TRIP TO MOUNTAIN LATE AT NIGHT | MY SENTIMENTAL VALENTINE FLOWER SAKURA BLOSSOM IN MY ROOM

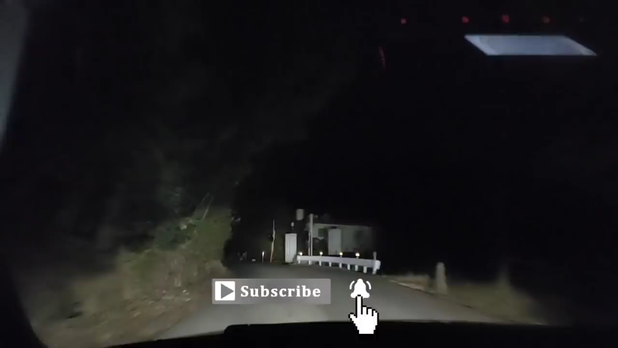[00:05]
Gabing gabing nandito kami sa bundok.
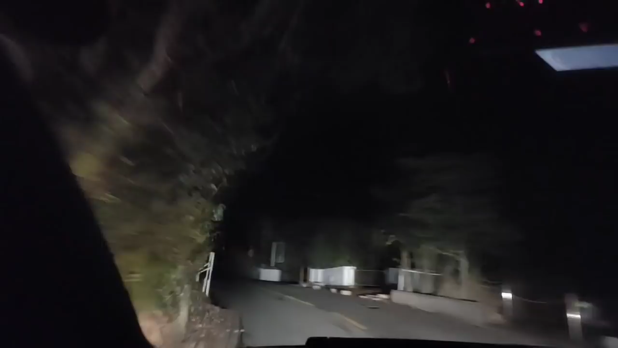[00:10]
Ayan. Bundok na yan guys. Nakakano.
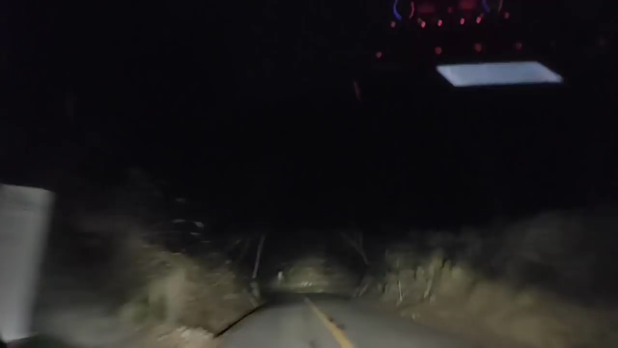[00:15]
Ang dilim. Mmm.
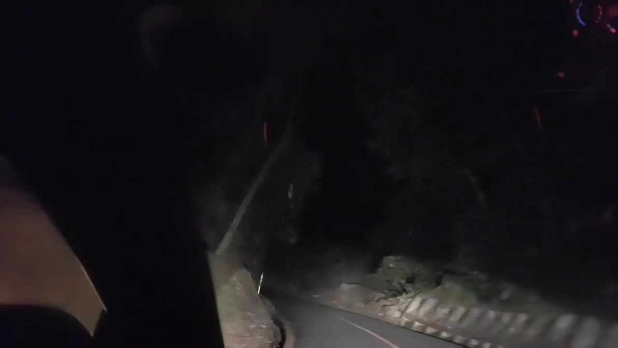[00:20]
Ayan. Ako, ang ganda ng tanawin sa labas o.
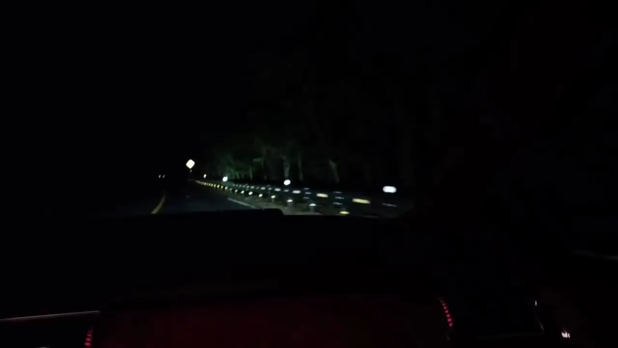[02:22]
Ayan. Ayan. Madilim. Ikot ko na sa akin ha. Ang dilim, di ba? Ay.
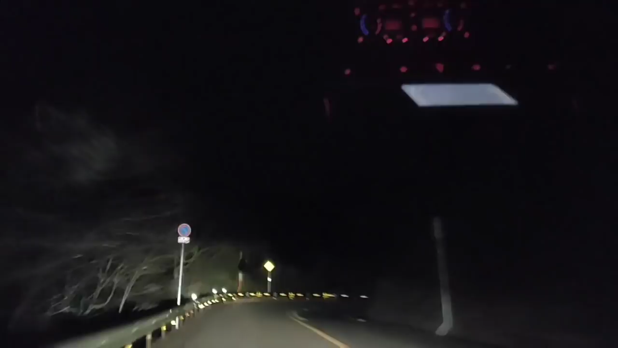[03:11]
Di ba? Gabing gabi na. Hindi na siya kita. Sig-sag-road pa.
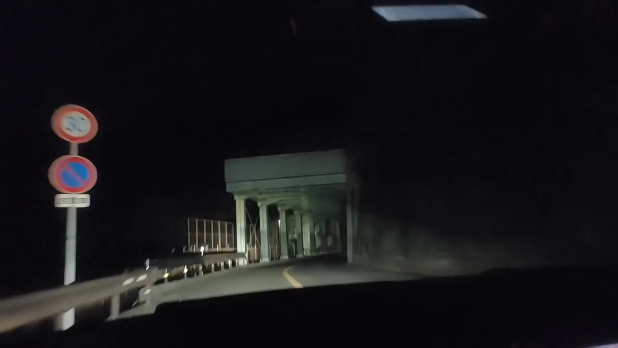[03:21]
Hala. Ang dami sasakyan o. Saan kaya yan?
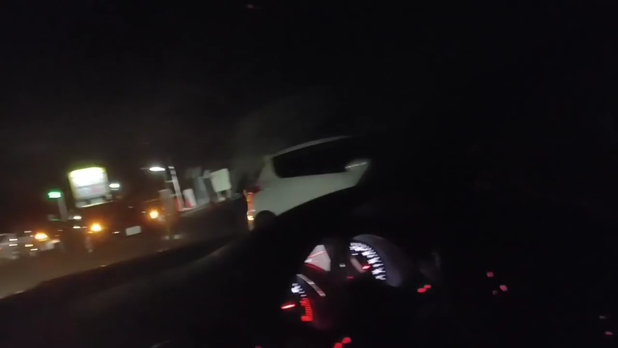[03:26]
Grupo ba to? Ang dami ah.
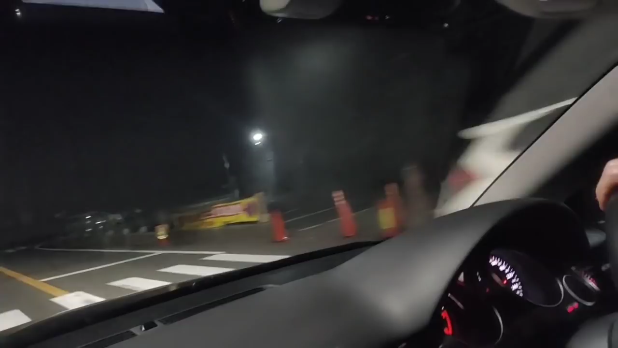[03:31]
Ito silang guys o. Ang dami nila o. Bakit kaya ang dami nila dyan? Nagtataka sila.
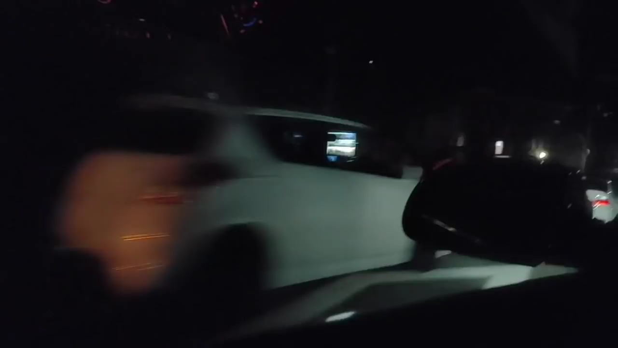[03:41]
Kinukanan ko sila ng video. Ayan yung mga bata pa o. Grupo. Canem. Wow.
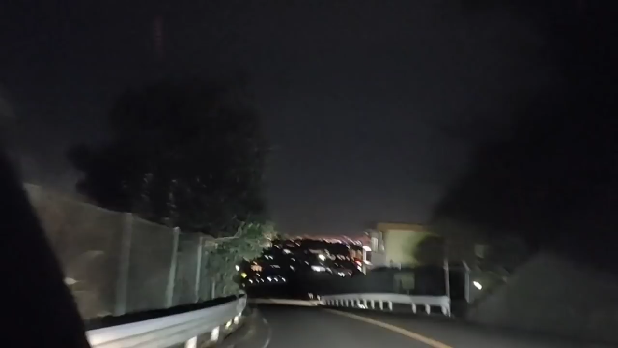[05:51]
ganda na mga light up. Yung mga lights ang gaganda. Baktan ko yung bintana.